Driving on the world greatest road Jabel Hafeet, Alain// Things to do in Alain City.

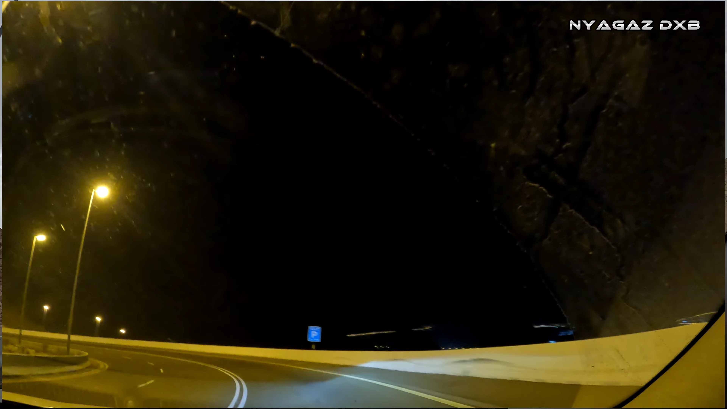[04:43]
well lit so you just enjoy the beauty whether during the day